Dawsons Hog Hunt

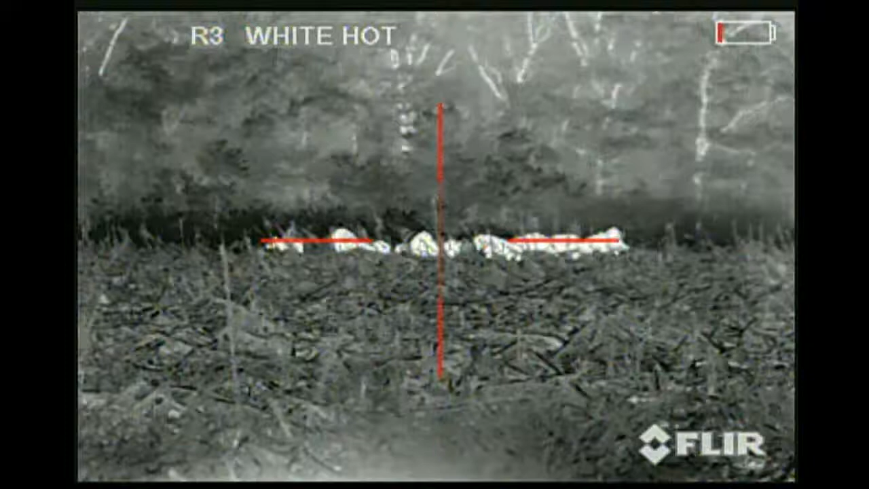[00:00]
There's been a big one up to the side. The one I'm looking at just starting to look at it, I think. Yeah. Dang, we're moving fast.
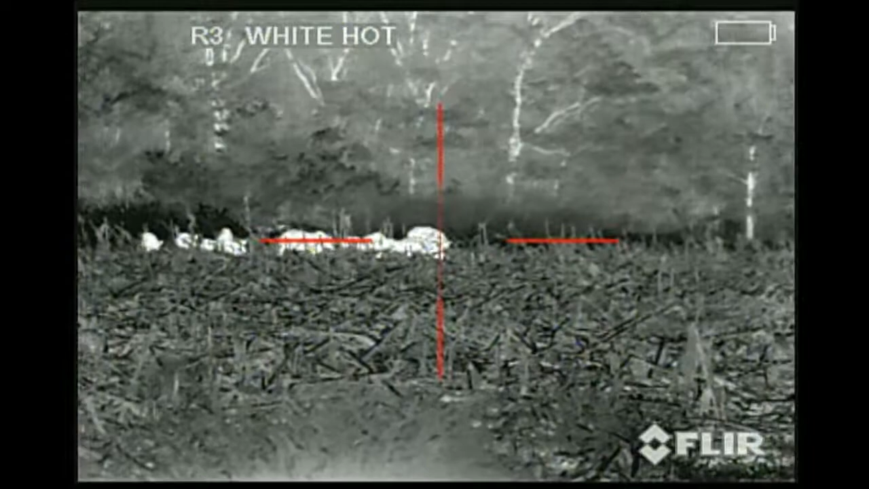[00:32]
Did you hit it?
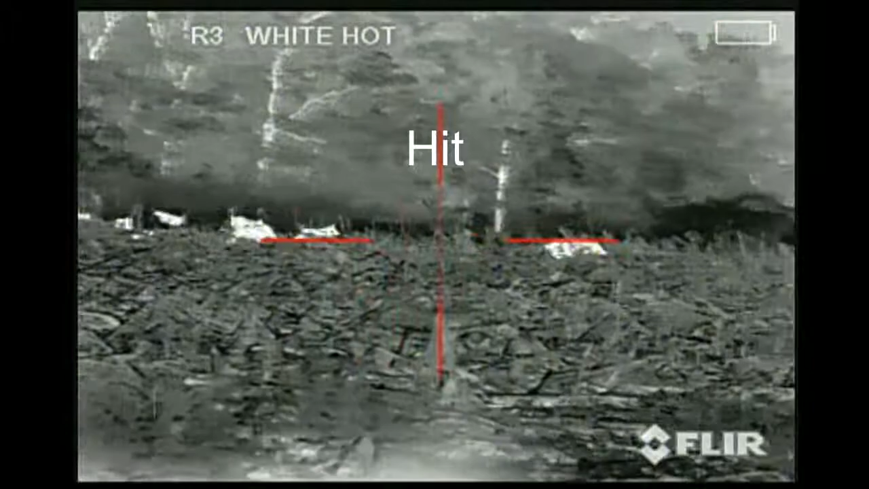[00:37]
Oh, no. Is that the wrong one? Hit him.
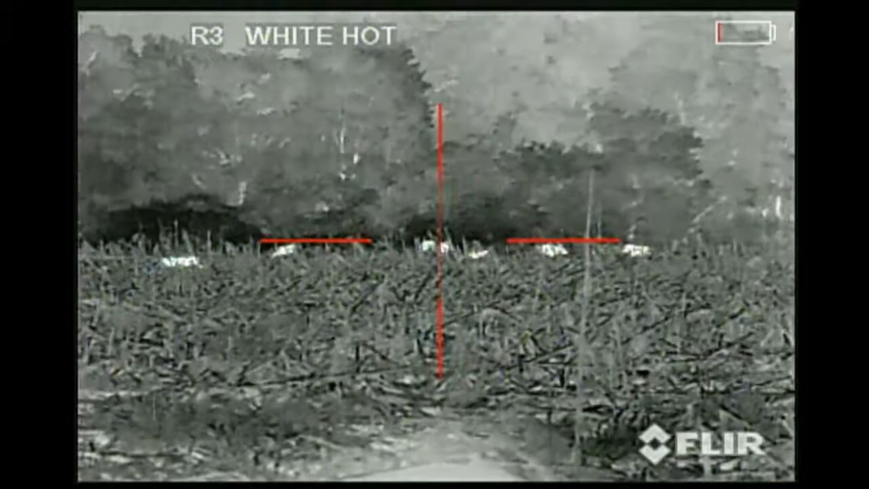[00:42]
That's the answer.
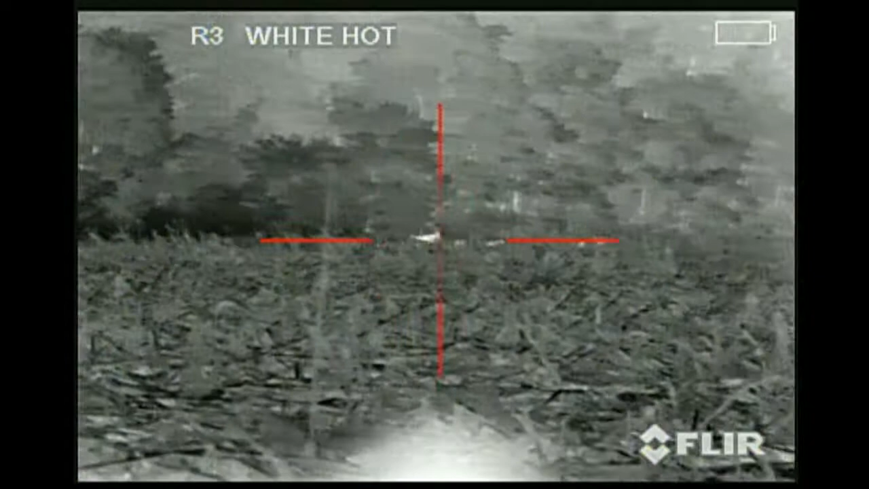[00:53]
There's one last one. Well, that one looked like it stopped, but I can't really tell because if it fell, it fell back in the grass. First one shot it here.
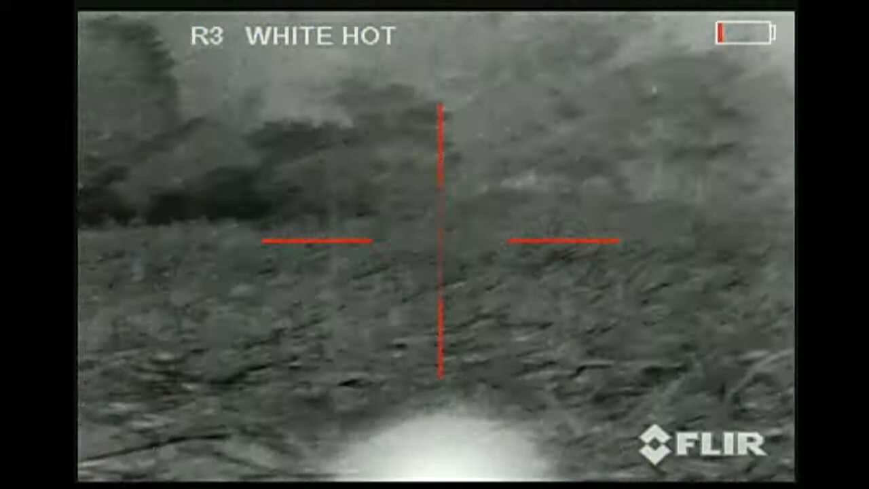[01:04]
How do you know? Can you see it? I heard it here.